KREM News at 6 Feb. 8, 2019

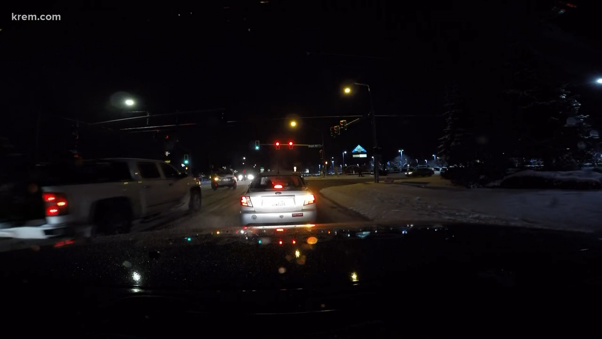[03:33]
But as you'll notice once we get moving here, there is at least one lane of road that is clear enough to use at about speed limit throughout most of the major roadways in Spokane. But I'll tell you what, as that light snow continues to fall and as it just stays cold outside, it's about 21 degrees out here, well, some of that grooving, some of that pavement that you can see in front of us is slowly going to shrink away and get replaced with just a little bit more of that fine snow, especially as the traffic goes away for tonight. So even if we get a whole lot more snow or maybe not a whole lot more snow,
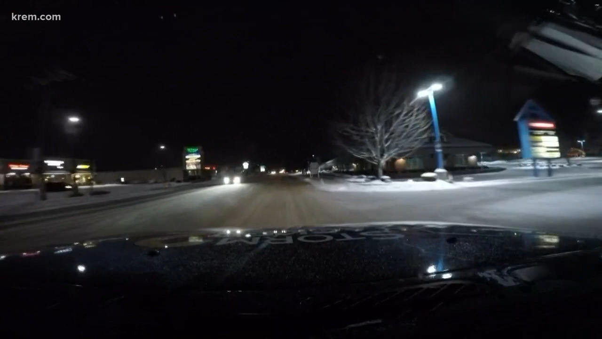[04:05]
it's the winds that's going to get us for tomorrow because that powdery snow is going to blow around so easily it could easily blow back onto the road. So please be cautious for that, not only tonight, but throughout the day for tomorrow.